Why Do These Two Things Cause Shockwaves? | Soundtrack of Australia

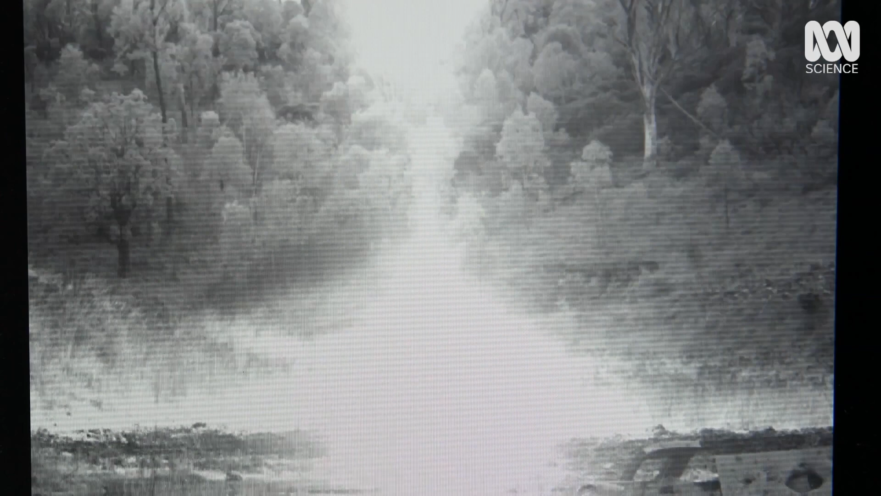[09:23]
we're going to see a little ripple go across the background. And it's that little ripple that is the shockwave.
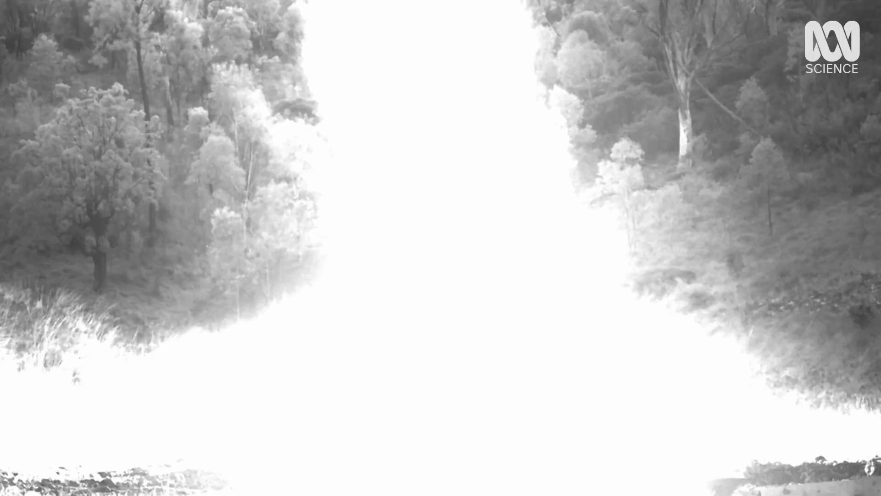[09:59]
We can learn a lot about the performance of the explosive by tracking that shockwave.